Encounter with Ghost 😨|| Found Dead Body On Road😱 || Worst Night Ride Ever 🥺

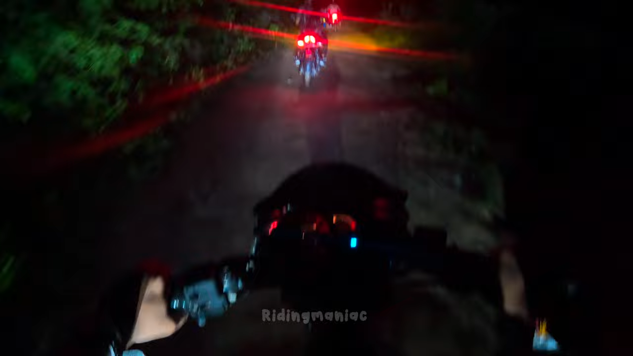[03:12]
रास्ता देख पा रहे हो आप लोग भाई, कहाँ भाई ये लोग पता है गलती से गलत रास्ते पर ले आए थे।